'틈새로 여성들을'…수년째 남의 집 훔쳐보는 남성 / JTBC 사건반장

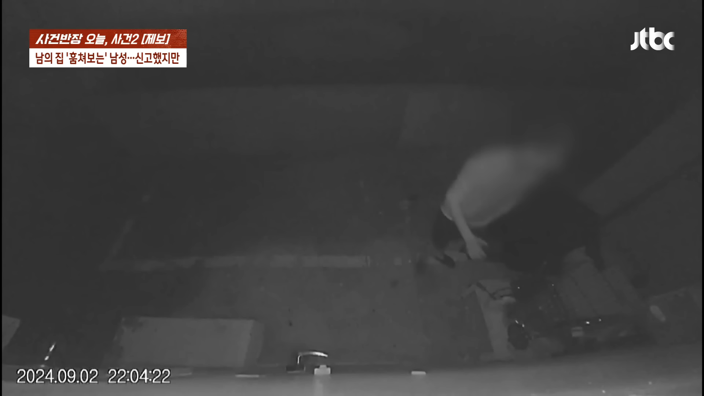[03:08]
그런데도 이제 아랑곳하지 않고 여전히 집 주변을 배회하고 또 안을 훔쳐보려고 하다 보니까 이제는 충격을 받는 지경이 이르렀다고 합니다. 자, 보시면 박 변호사님 그런데 제보자가 저 사람과 딱 한 번 마주친 적이 있다면서요.